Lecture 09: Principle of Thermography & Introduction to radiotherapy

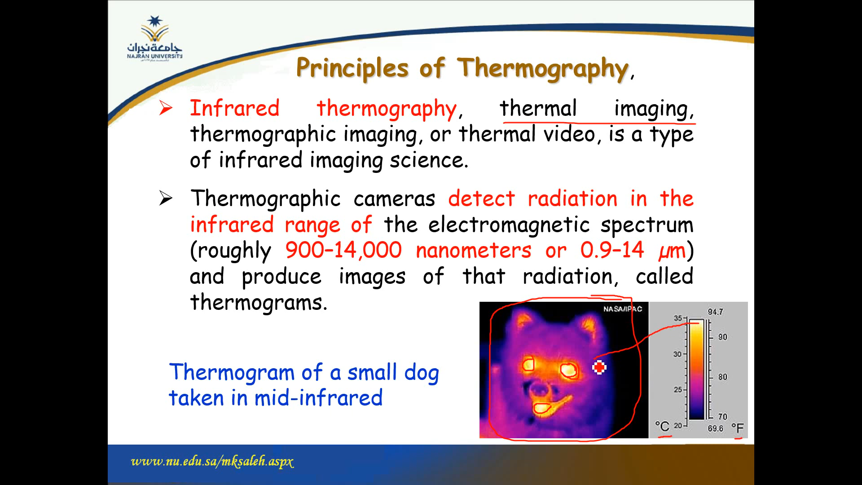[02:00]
اللون الأصفر هنا هنا منطقة العيون، كذلك في الفم، وممكن في نفس اللحظة نعرف درجة الحرارة من المقياس بالجانب الأيمن. فكرة عمل الثيرموغراف أو ثيرموغرافي التصوير الحراري بتعتمد على قانون الإشعاع الجسم الأسود أو البلاك بودي راديشن لو، وهو إنه طبعا بيمتص كل الأشعة